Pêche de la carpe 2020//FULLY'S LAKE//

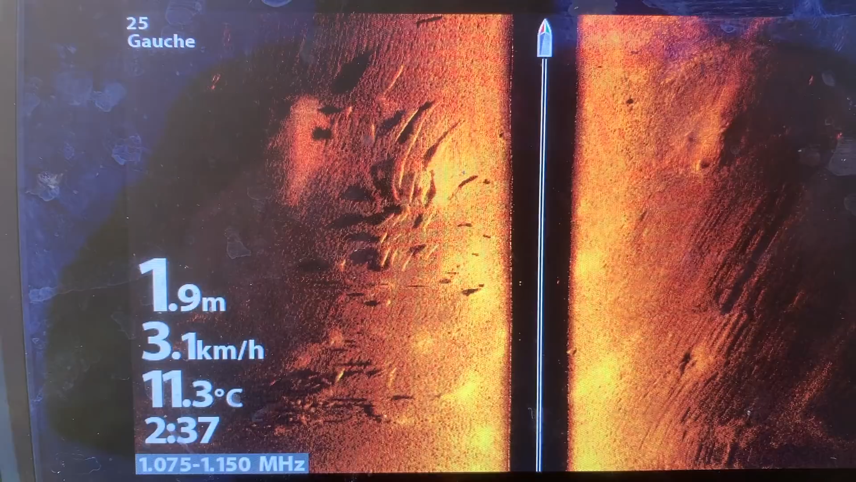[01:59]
On screen: depth 1.9 m, water 11.3°C, speed 3.1 km/h
à l'écho, c'est vraiment énorme. Donc là, on va vraiment préparer un coup à 80-100 mètres, pas plus que ça, 80-100 mètres.